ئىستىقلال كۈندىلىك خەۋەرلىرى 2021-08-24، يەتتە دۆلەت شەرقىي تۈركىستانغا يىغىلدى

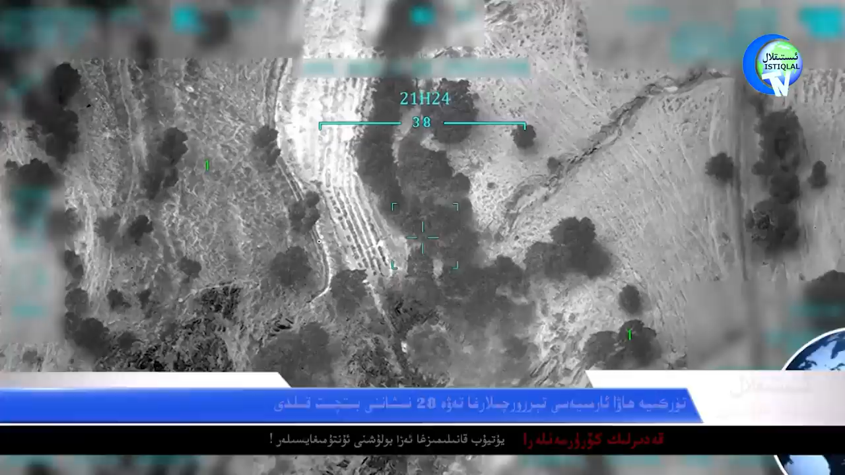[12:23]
Asos rayonunda bazı caylarda terörçilerin varlığı eniklandı. Türkiye Devlet Müdafiye Ministerliği ve Devletlik İstihbarat Teşkilatı bilen maslaşıp elip verilgan tekşürüş
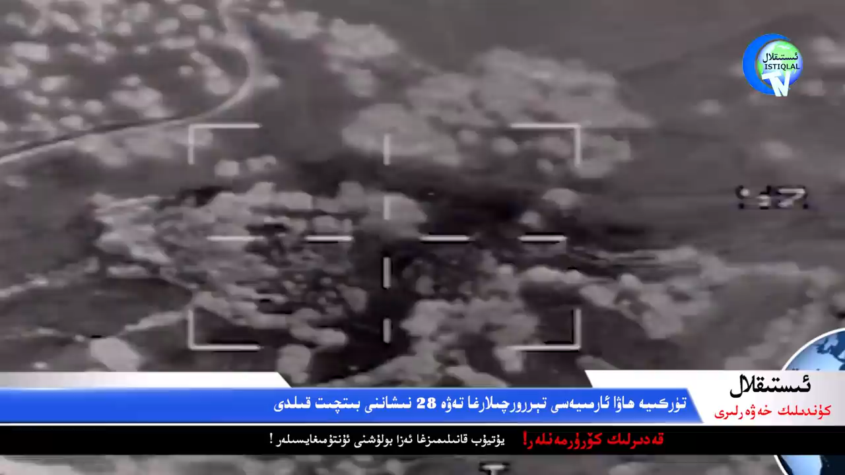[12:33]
hizmetlerde Irak'ın şimalığı 200 kilometre kildiğen çoğunkurluğdaki Asos
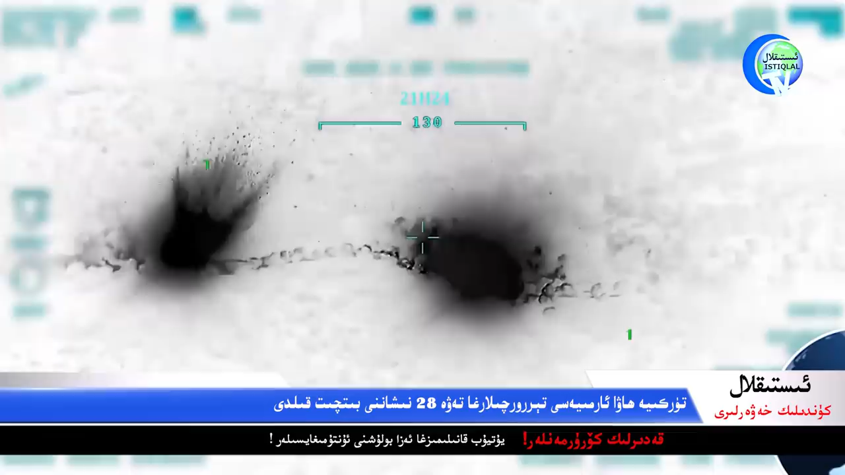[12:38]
rayonunda bazı caylarda terörçilerin varlığı eniklandı. Bu nişanlarga karata 20'den artık ayroplanın katnışı bilen hava hareketi elip verildi.
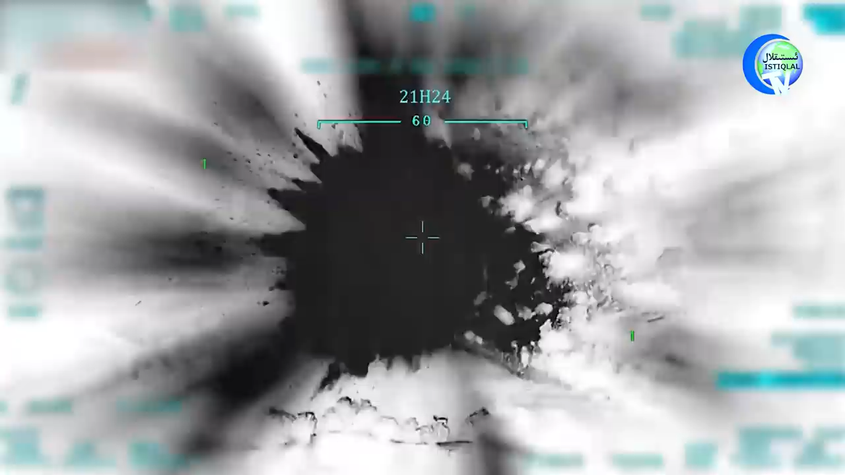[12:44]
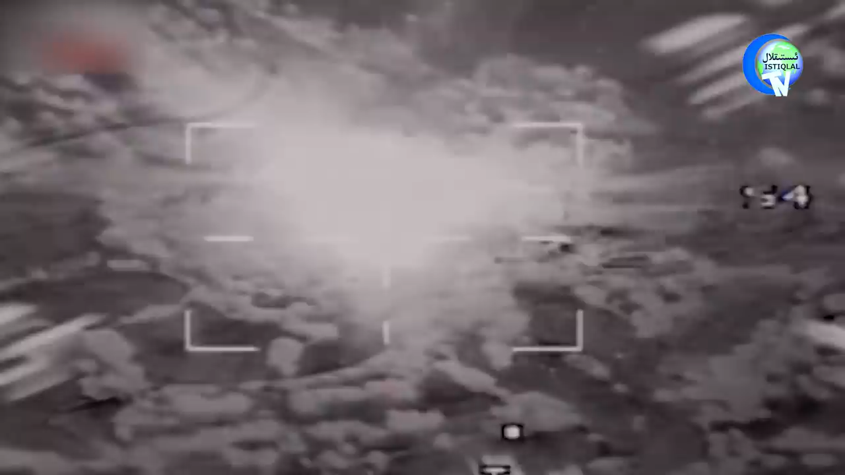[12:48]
Neticede panahcay, bomba ve okdoru ambri atalmış başştab ve terörçilerga teve önkürlerden terkip tapkan 28 nişan bitkit kılıp taşlandı.